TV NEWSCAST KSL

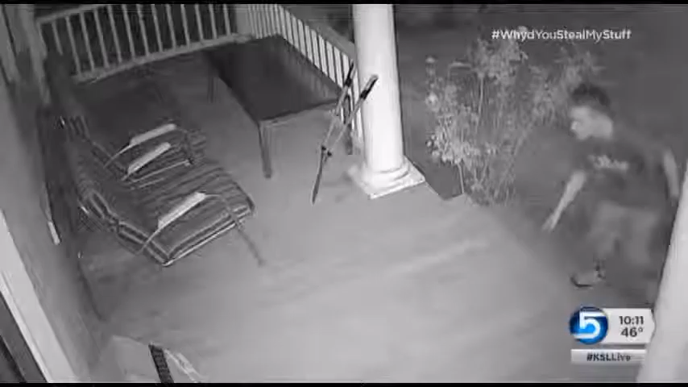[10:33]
Surveillance video capturing the moment it was snatched in the middle of the night. A moment not unlike moment after moment after moment in the Salt Lake Valley.
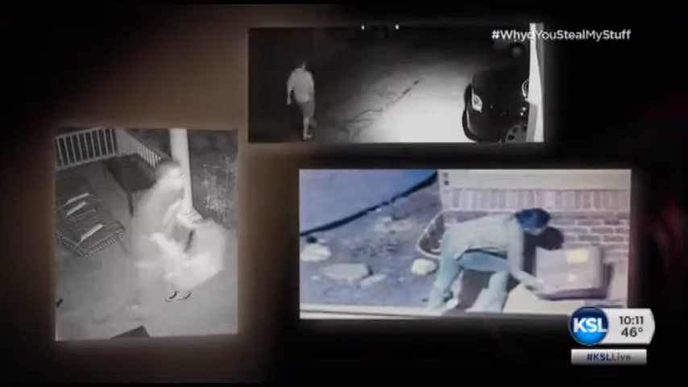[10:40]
These quick grabs are happening more and more, and they're costing thousands.
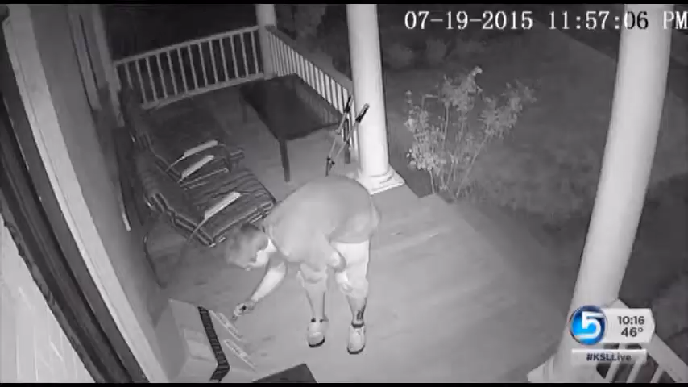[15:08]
In the middle of the night, you may find someone who looks an awful lot like him stealing our GPS-wrapped wireless printer off the front porch.